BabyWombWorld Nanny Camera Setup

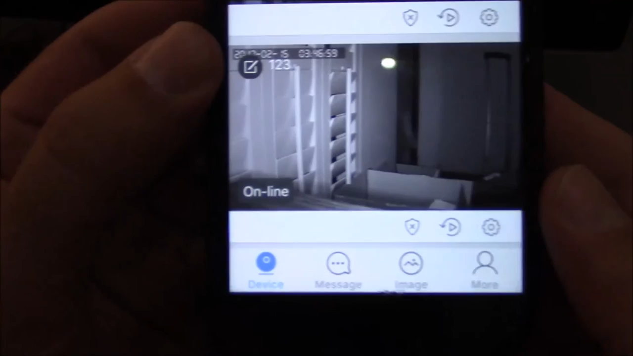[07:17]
On your smartphone looking at the relevant camera you'll see on the right hand bottom corner there's a small gear. Once you click on the gear it will bring up a menu.
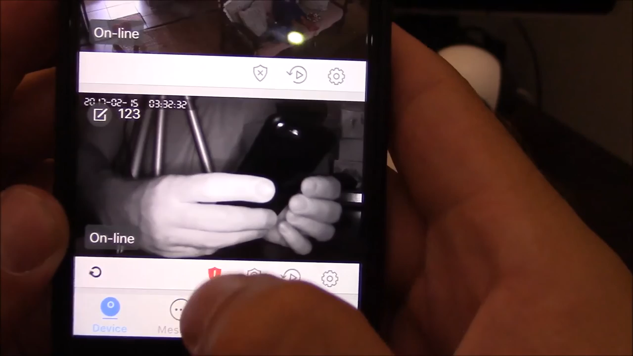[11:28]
it will take you to the password screen. You will again put in the default password 123 and then your own unique password.